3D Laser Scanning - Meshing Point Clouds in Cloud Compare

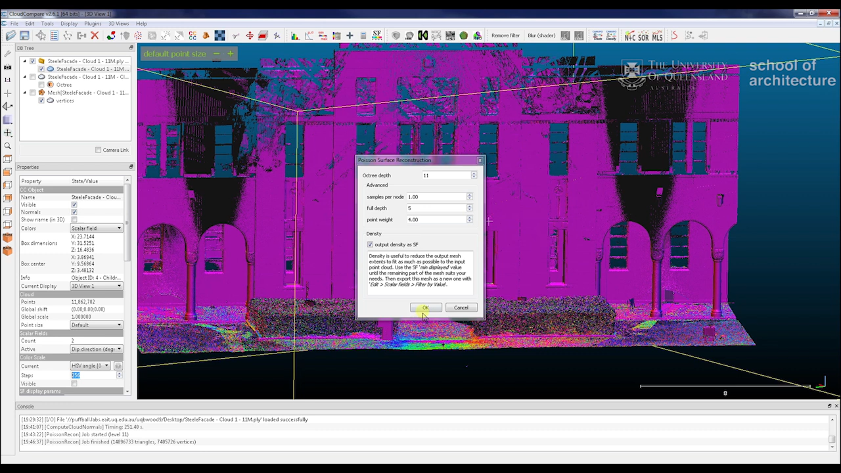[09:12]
we'll see in mesh button it's all the same settings and we'll just press okay okay so now that's come through and that's looking quite nice so what we're going to do is just cut out our additional data via density and you can see how quickly see quite quickly how useful that is that really enables us to cut out all this extra generous data that the meshing process creates
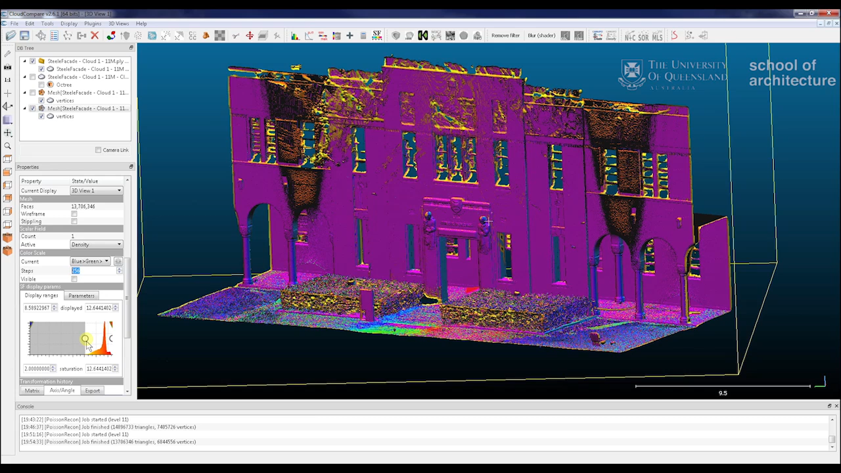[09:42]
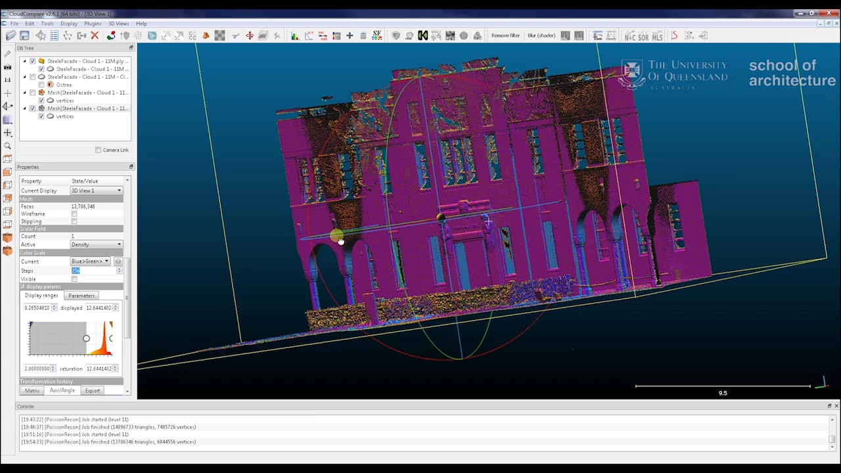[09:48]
so to actually cut that out we go to use this by edit scalar fields filter by value and that brings in our points that we've registered on through that graph there
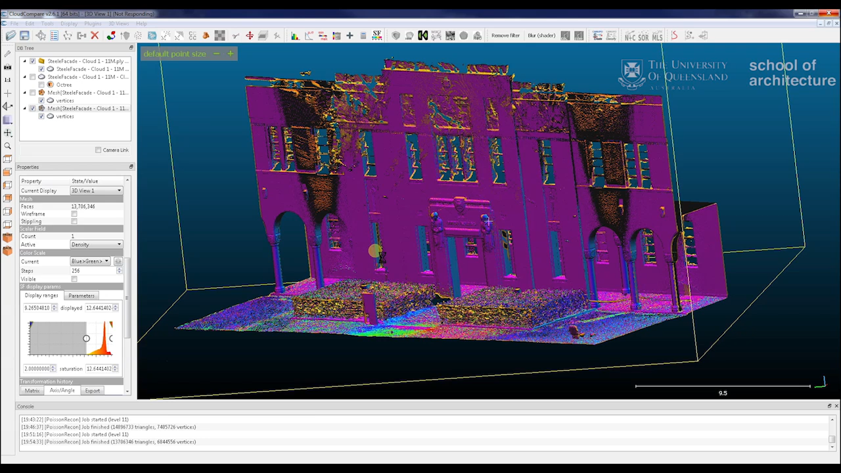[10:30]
automatically for us which will enable us to reduce that down a lot and see here that's all come through quite nicely we've got a new graph there
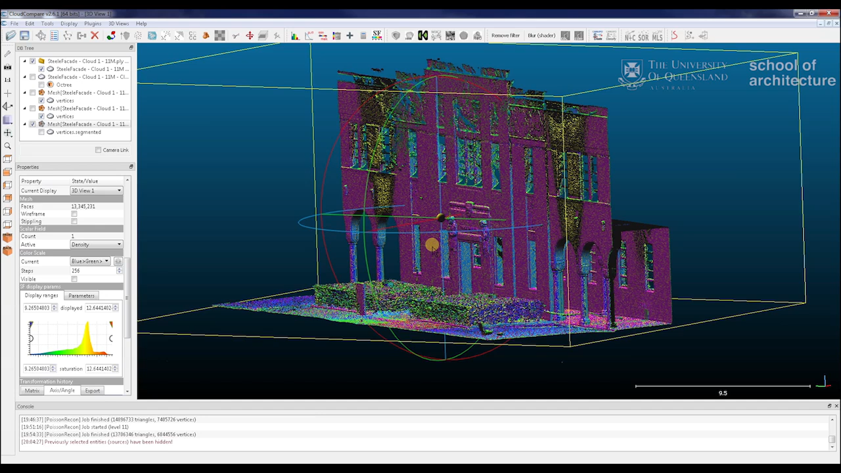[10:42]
with new densities and that means we've kind of cut all that additional data out for us
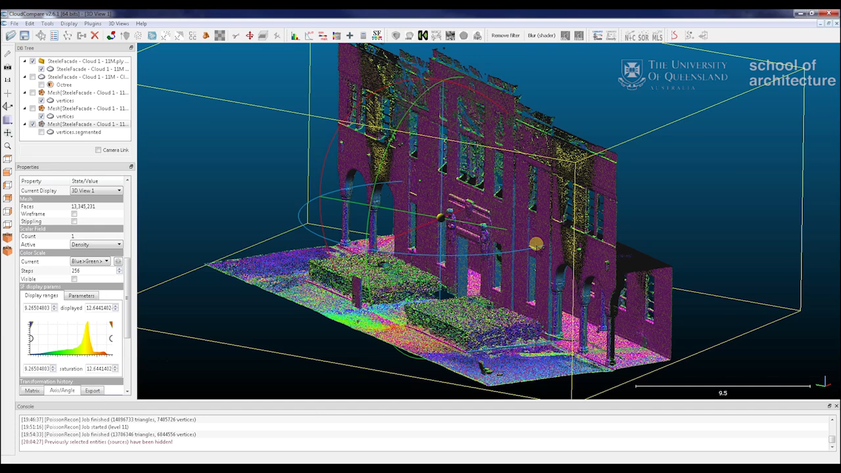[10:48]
so this is as far as we can go in cloud compare
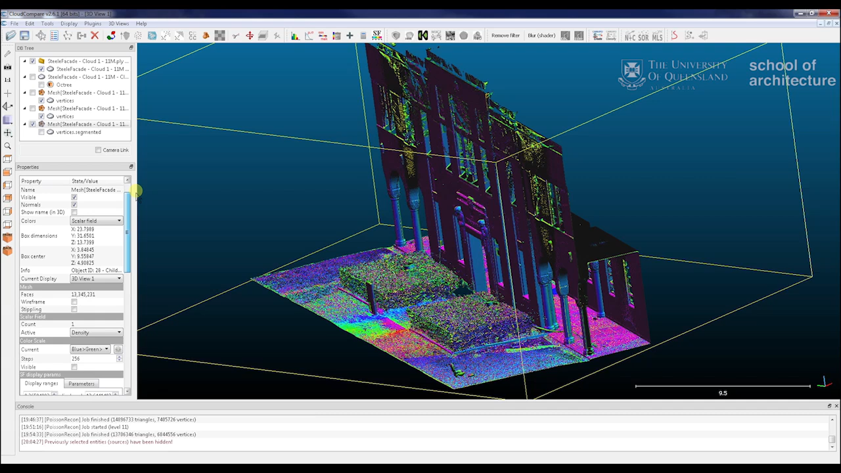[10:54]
our next step is in through to um mesh lab and we'll repeat a lot of this process
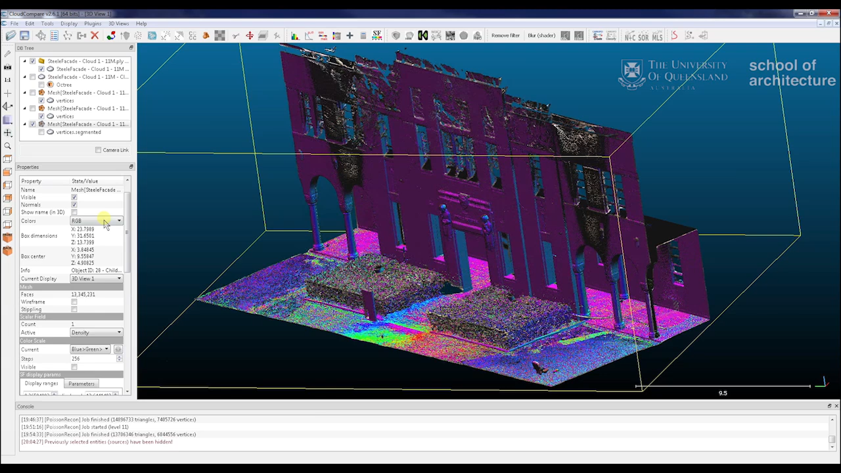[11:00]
using the mesh lab processes but as you can see here it's come through very very nicely and
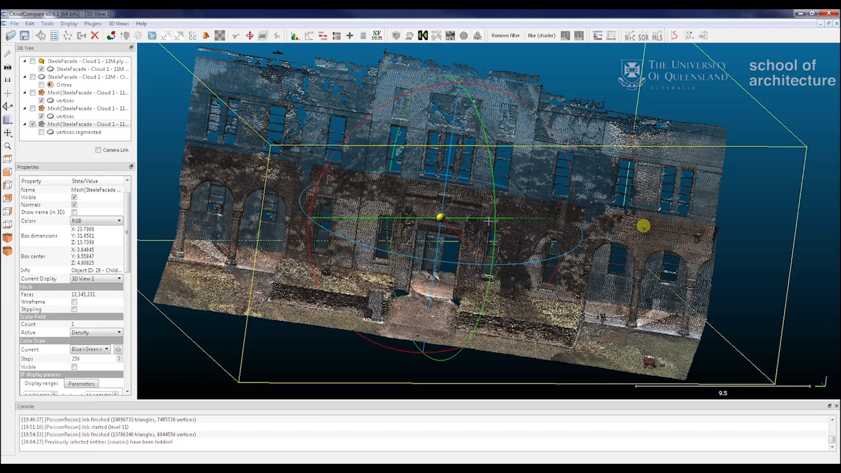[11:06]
that's quite a successful mesh so we're just going to save this this as a poy and just call it tutorial greg court
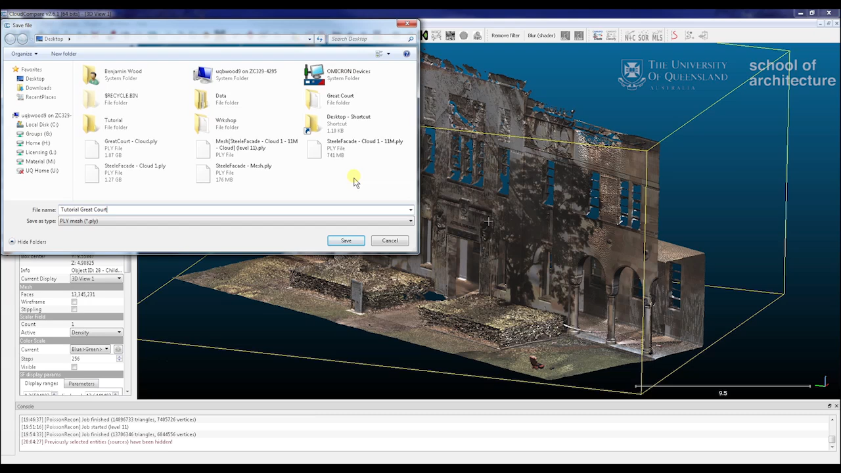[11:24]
and just save it as a binary format and there we go all right we'll load up mesh up now